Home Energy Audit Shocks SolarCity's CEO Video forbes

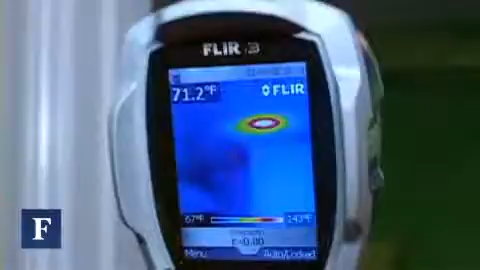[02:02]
On screen: spot 71.2°F
That's where air is infiltrating around the perimeter of that.
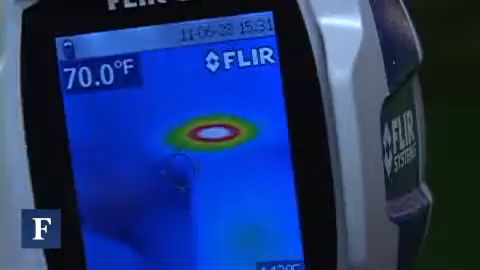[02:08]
On screen: spot 70.0°F
Most people assume that the leakages in their home comes from windows and doors, but the vast majority comes from plumbing and electric penetrations in your attic and crawl space.